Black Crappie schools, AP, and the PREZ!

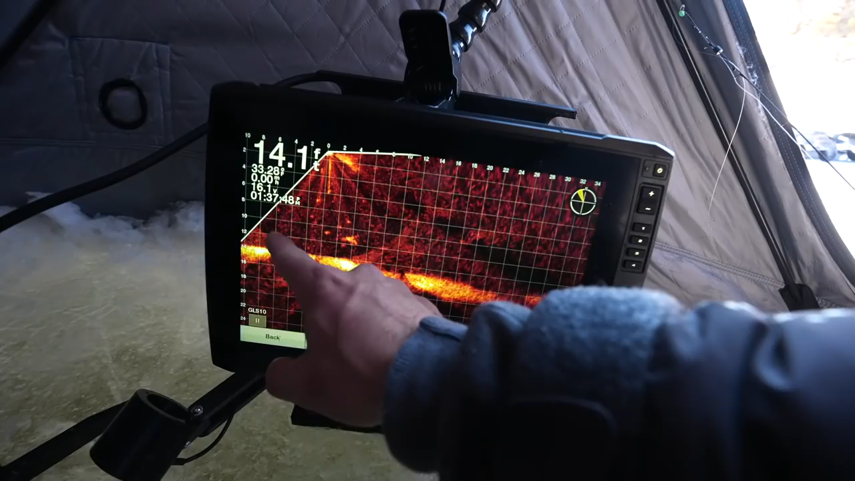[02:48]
On screen: depth 14.1 ft
2, 3, 4 marks came from this way, and there was a school fish. Mark missed one, and are you going to get this fish? I'm going to convert him. I baptize you.
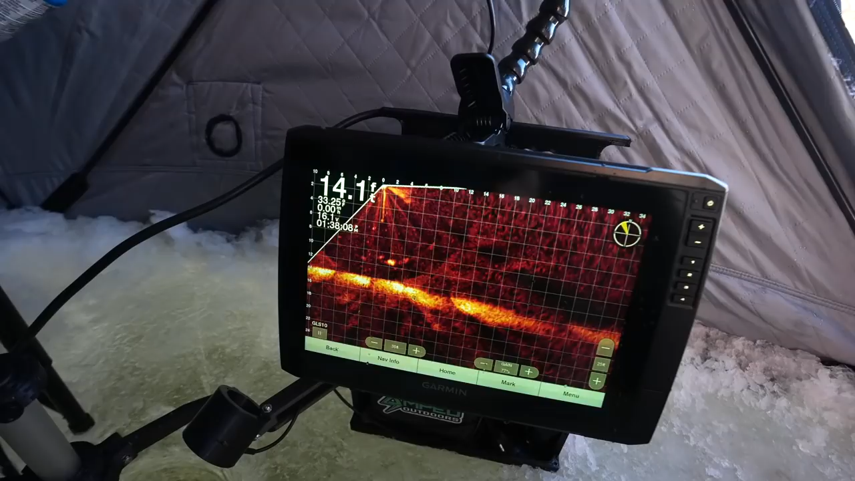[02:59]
Man, can't believe I got tapped and missed it. Like, how do you eat like a 33-inch rattle bait and not get hooked? Feeling a little foolish, but that's okay.
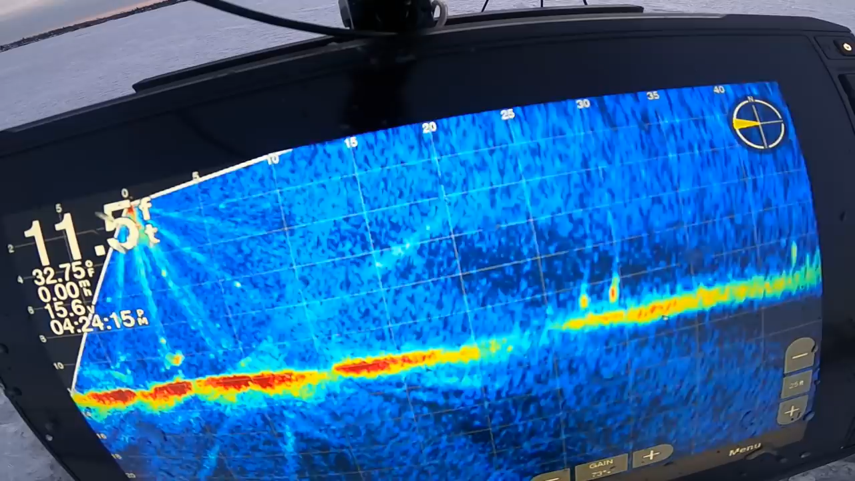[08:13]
On screen: depth 11.5 ft, water 32.75°F
Yeah, just rip jig a bit to get them whipped up there. Oh, they're leaving. The rip jigging isn't whipping them up at all. Yeah.